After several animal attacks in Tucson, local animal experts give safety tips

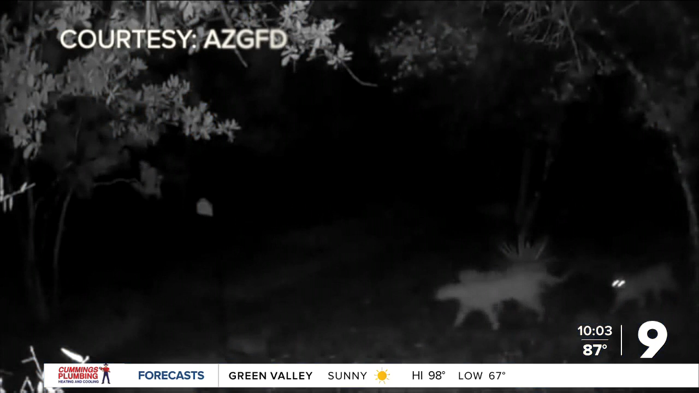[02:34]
Javelinas and coyotes are known to hide under shady areas like porches and bushes. So be on the lookout.
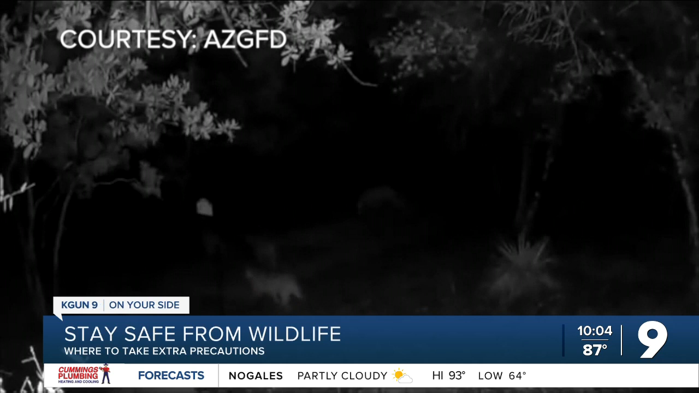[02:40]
Golf courses can also become homes for wild animals who are looking for big grassy areas. And we've seen an uptick in bee swarms in the Santa Catalina Mountains.